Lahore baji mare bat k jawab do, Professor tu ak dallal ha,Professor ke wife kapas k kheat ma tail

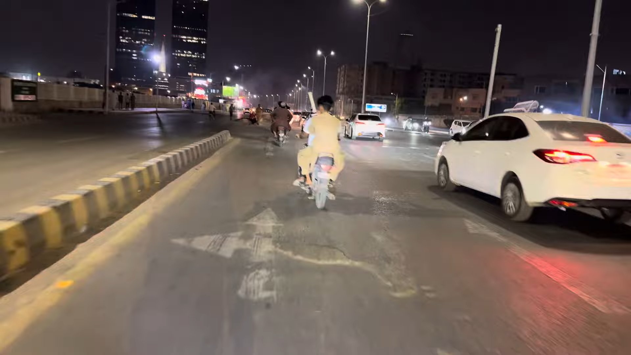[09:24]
तो घर के सामने हम लोग स्केटिंग कर लेंगे, ये तो सारा जाम पड़ा हुआ है भाई, इस वजह से जो है ना हाँ उधर कर लेते हैं, इधर तो सारा जाम है।